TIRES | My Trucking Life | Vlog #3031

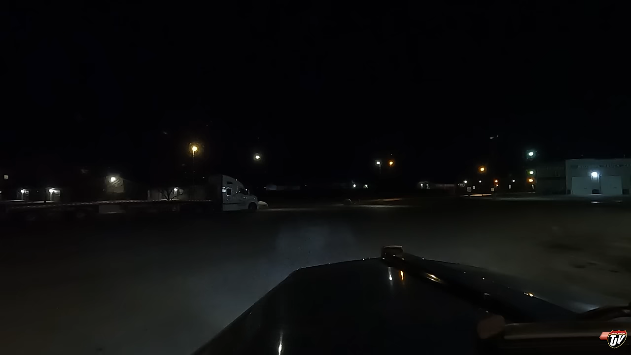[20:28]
Yes, it is reserved. These are all paid parking now? Are you kidding me? That's why half the truck stop is empty. Come on, Staymart. That's disappointing. Let's go and do another loop, see what else we can find back here. Like, I understand you're trying to make extra money, you're taking advantage of it, but I'm adamant, I'm not paying to park.
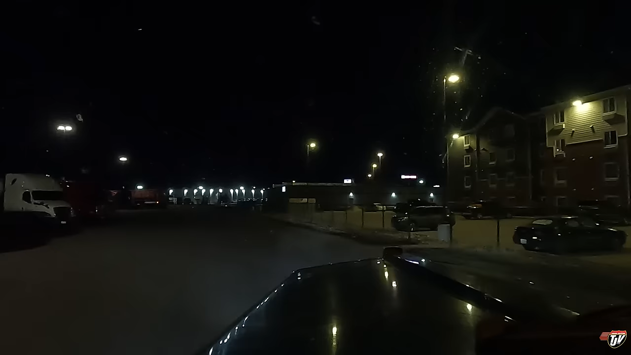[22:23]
Spot right here. You know what? I just gotta turn around and come back.